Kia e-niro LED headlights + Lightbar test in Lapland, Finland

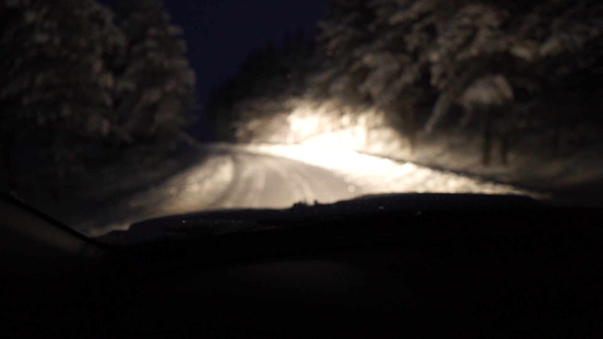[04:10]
I shall do a little drive now and you will see the good thing about this camera is I I can I can make the lights look almost exactly like they do to my eyes I would say that